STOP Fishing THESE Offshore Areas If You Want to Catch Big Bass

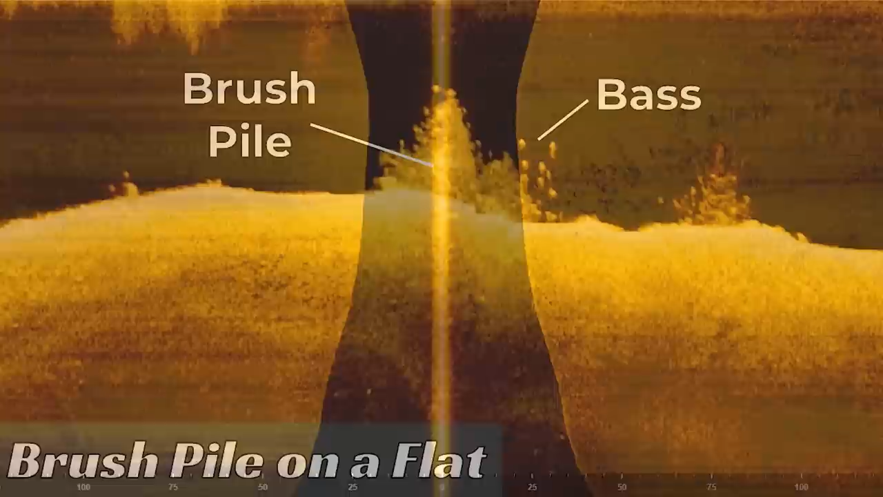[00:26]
My two favorite types of offshore cover are brush piles and hard spots.
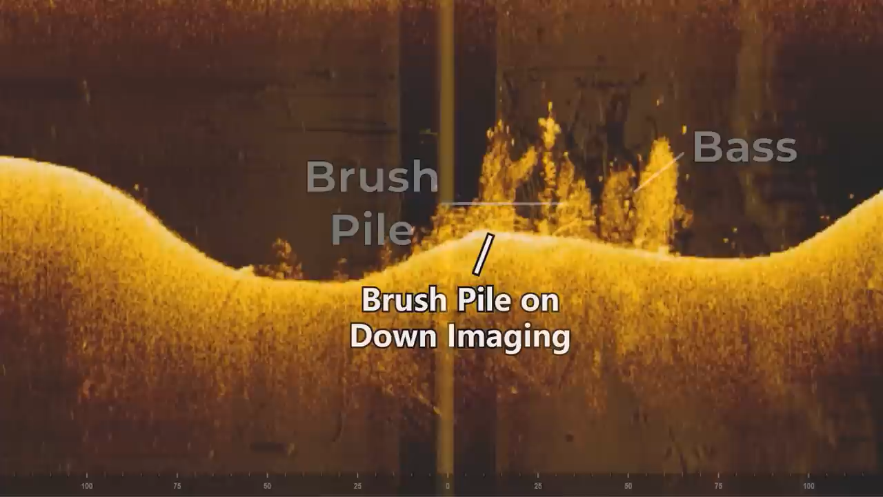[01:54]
One of the limiting factors in terms of the number of fish you can catch out of a brush pile is the size of the brush pile. If you have a really big one like in this image, it's going to be able to hold more fish. And it's very rare that you find brush piles actually as big as the one shown here. Most of the time, it's only going to be maybe one or two trees stacked on top of each other. It's going to be the size of maybe the front deck of your boat.
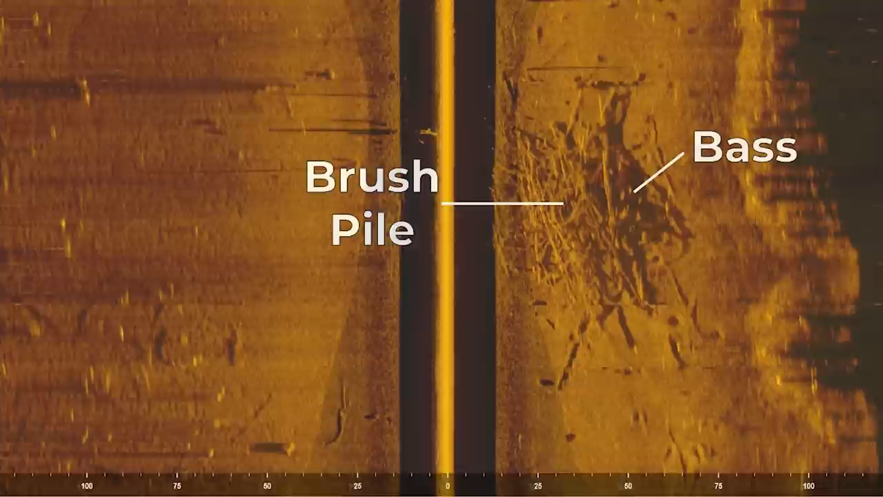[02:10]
On the flip side, on rock piles, you may have a lot bigger area for those fish to spread out on, like in this example here.
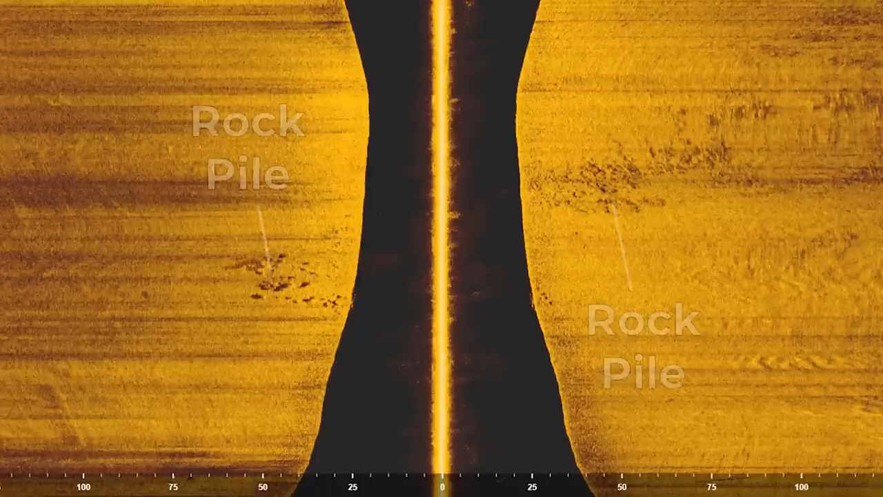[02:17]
This rock pile stretches out underneath the entire boat,
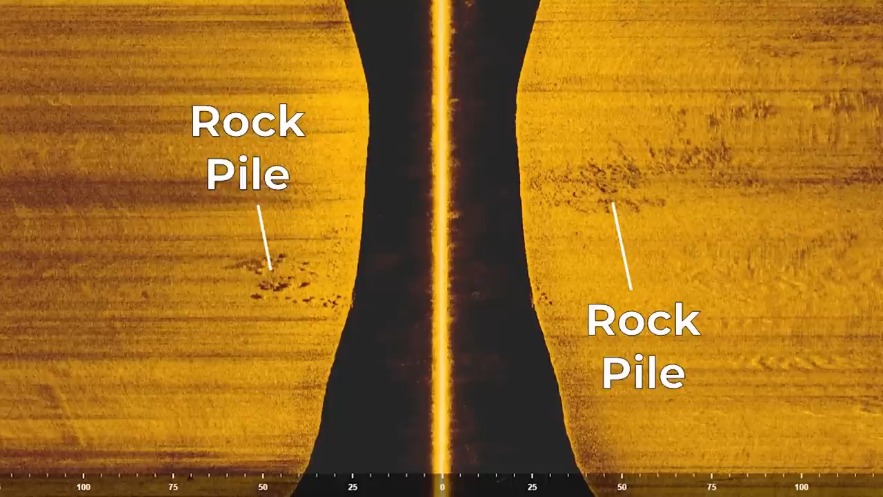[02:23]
and because it's maybe one and a half to two boat lengths long, there's more space for those fish to sit in the rocks, ambush bait fish, and therefore it can hold a better population of fish.
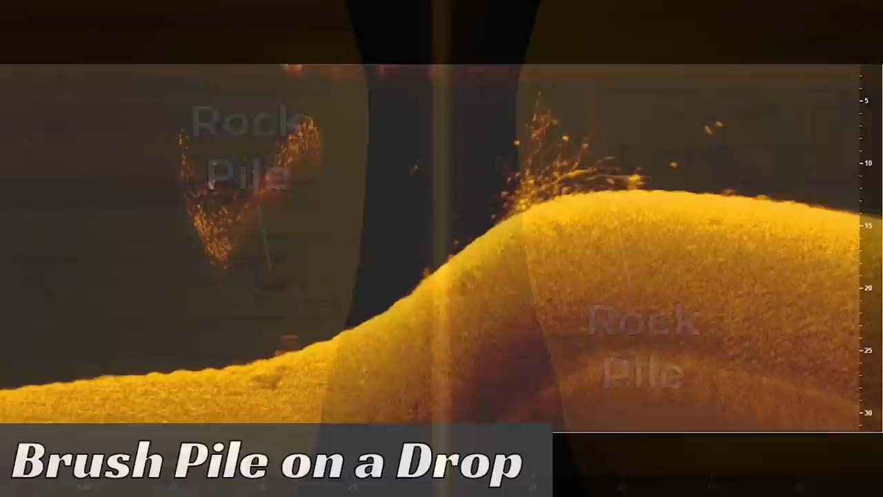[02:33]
Another factor at play, aside from the size of the brush pile or the hard spot, is where it's located.
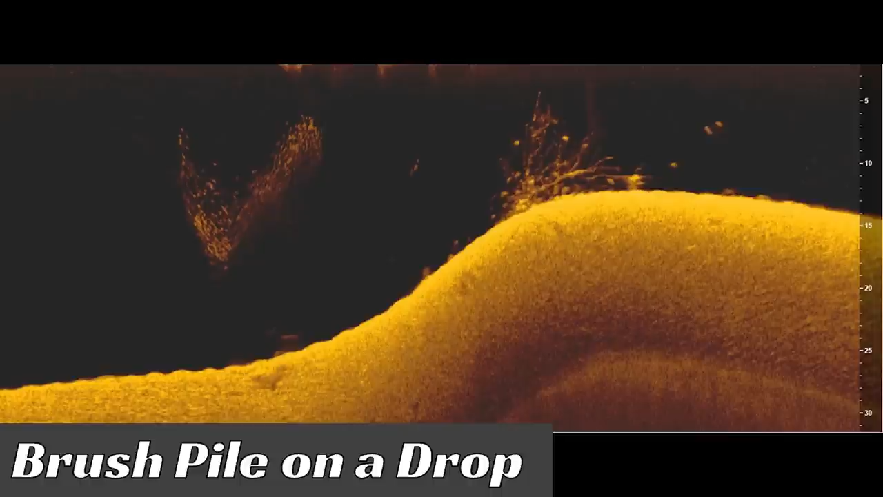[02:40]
A lot of times you'll find that you'll have bigger groups of fish setting up on brush piles near a sharp drop off, or like a ledge. Whenever there's a sharp drop off with a creek channel close by, you're going to have more bait fish and therefore more bass in that area. Often times you'll have an area that has a mixture of both a hard spot and a brush pile,
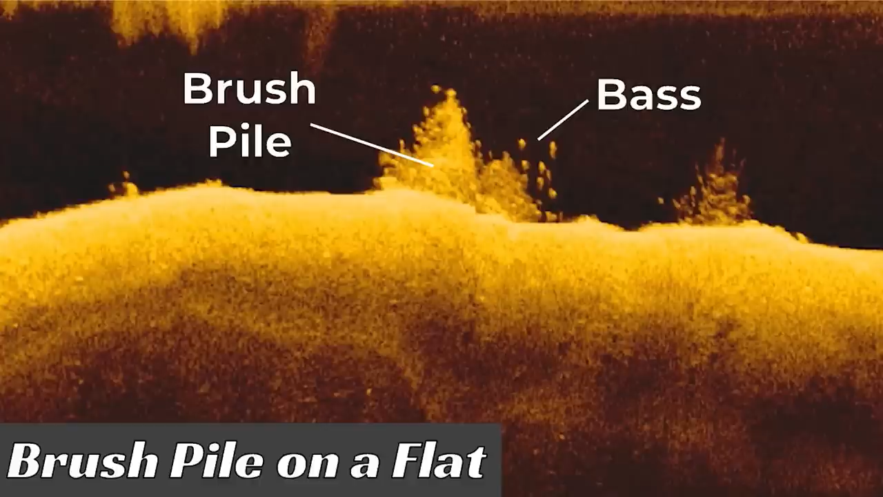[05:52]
On the flip side with the brush piles, you may have 10 bass in that brush pile, not as many, but all those fish are going to be two and a half to four pounds. This means that on average, you're going to catch a better quality fish when you do catch one out of a brush pile versus around the rock piles.
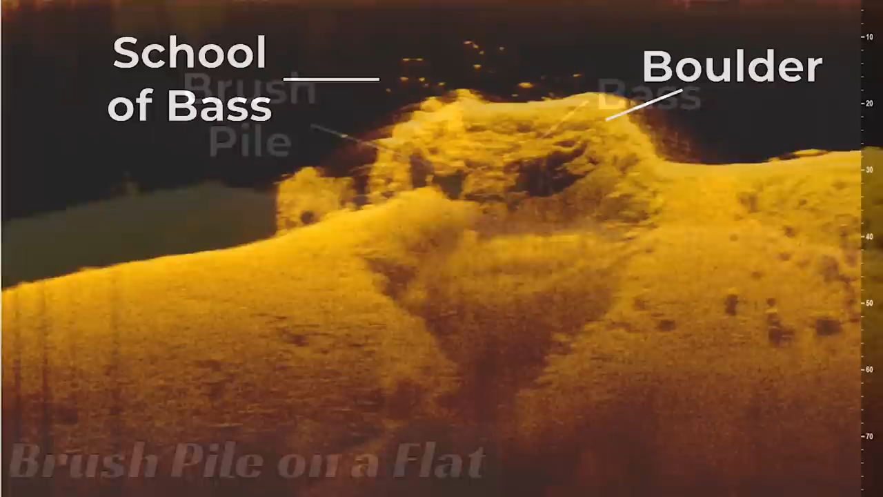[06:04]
Now that being said, I've caught a ton of big fish around rock piles and hard spots over the years, five, six, seven, eight pounders. So I'm not saying you can't catch big fish. I'm talking about on average, the average quality of the bass is going to be a little bit smaller in the rocks and the hard spots versus the brush.
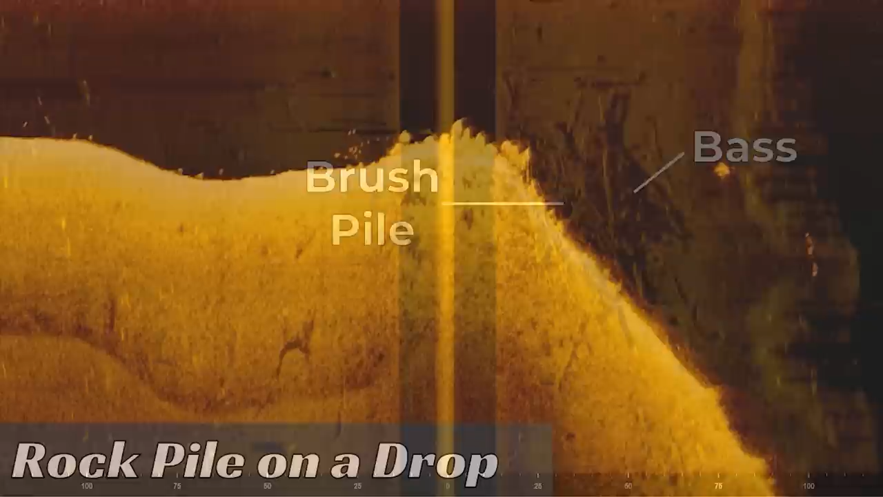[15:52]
But if you're trying to catch numbers and just have fun out there offshore, finding those hard spots,
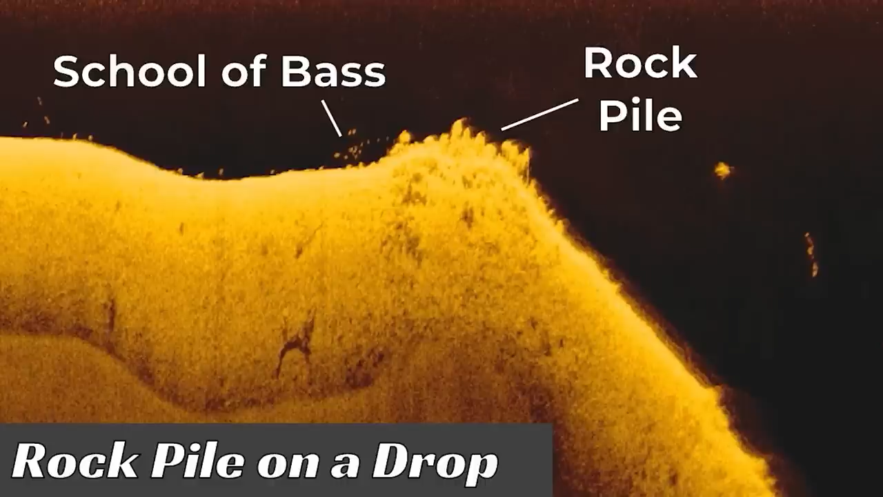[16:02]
those rocky spots is probably the better way to go, especially for newer offshore anglers in my opinion.
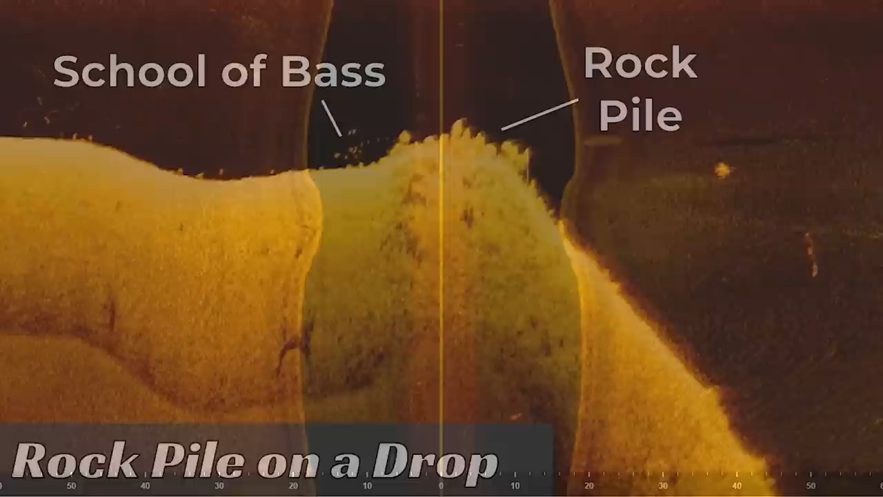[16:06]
Now that I've said all of that, I'm about to throw a big monkey wrench into everything we just discussed.
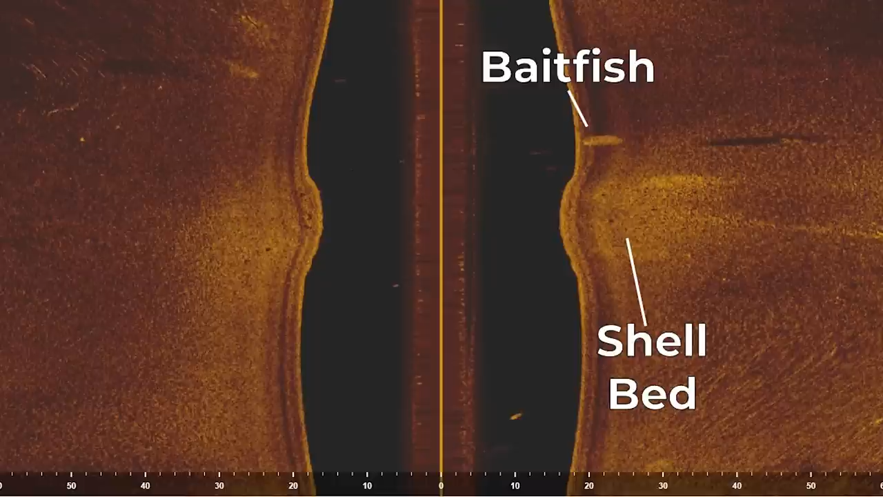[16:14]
Within the hard spot category, there's one type of hard spot called a shell bed that bucks all the rules, all the trends.